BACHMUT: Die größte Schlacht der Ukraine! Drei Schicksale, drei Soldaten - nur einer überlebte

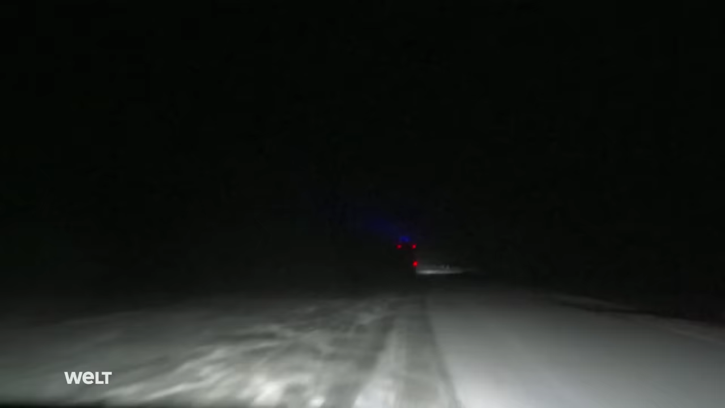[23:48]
Bei Einbruch der Nacht verlässt das Team die umkämpfte Stadt. Yuri und Michailo bleiben in Bachmut, in ihren Stellungen.
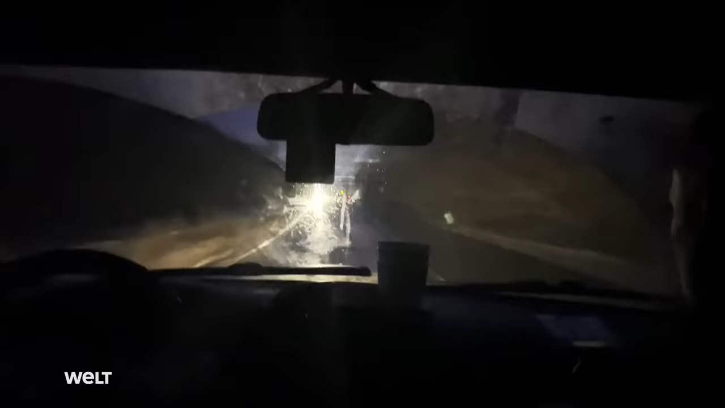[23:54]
Vadim will am nächsten Morgen in das Kampfgebiet zurückkehren.